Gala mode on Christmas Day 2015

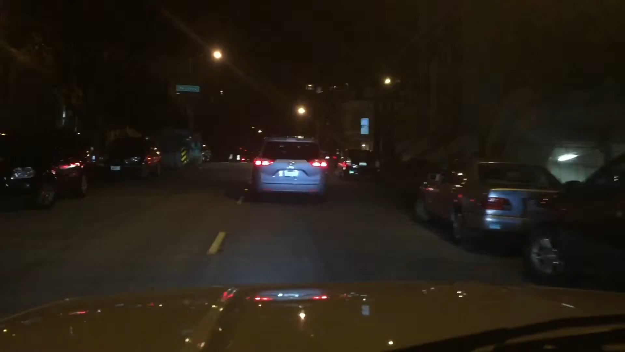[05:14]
Look at the houses, it's crooked. It's crooked.
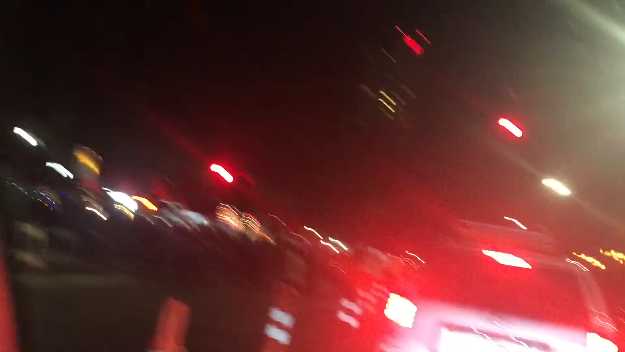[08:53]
Dumbo the elephant? Is that Dumbo the elephant? Is that Dumbo the elephant? Where? It says Dumbo the elephant. And then look at Dumbo the elephant. Where? There! Dumbo the elephant. Yeah, it's it. That's a movie.